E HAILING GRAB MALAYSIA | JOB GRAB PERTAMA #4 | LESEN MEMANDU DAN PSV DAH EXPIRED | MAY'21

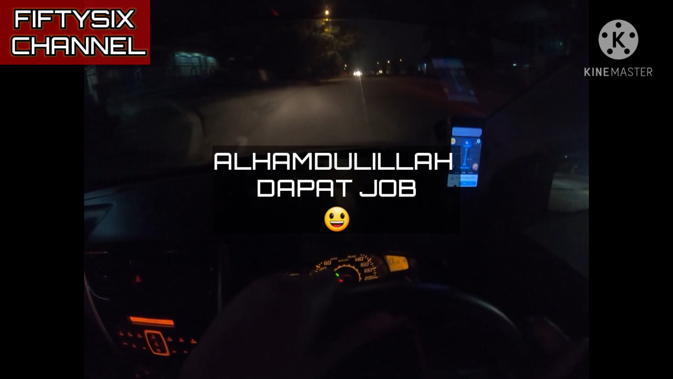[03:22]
Kemungkinan besar akan dapat job dekat Area sini matang pagar Sekejap eh Bagi signal
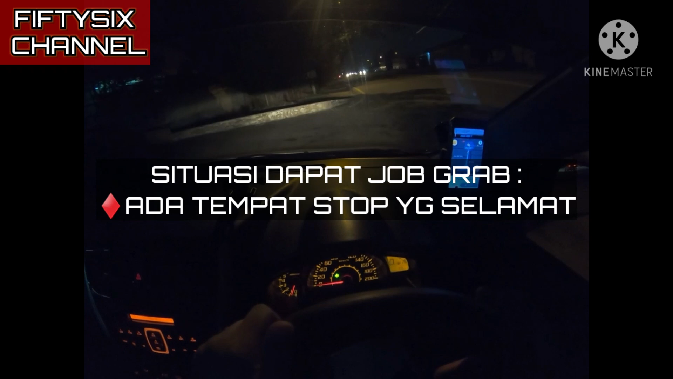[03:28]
Ok kat mana? Tekan ok Tekan template aku Tengok dia nak pergi mana
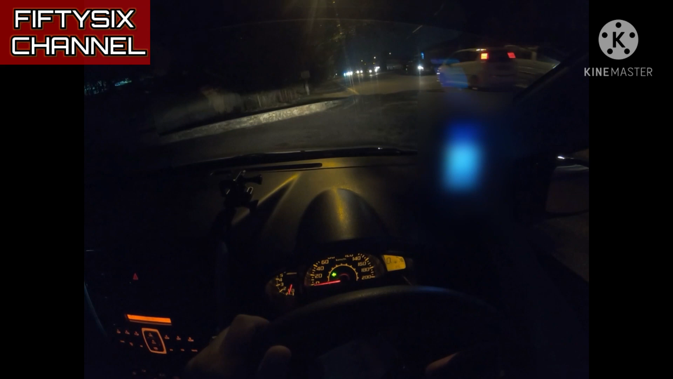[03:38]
Tak sure ke mana So tekan arrow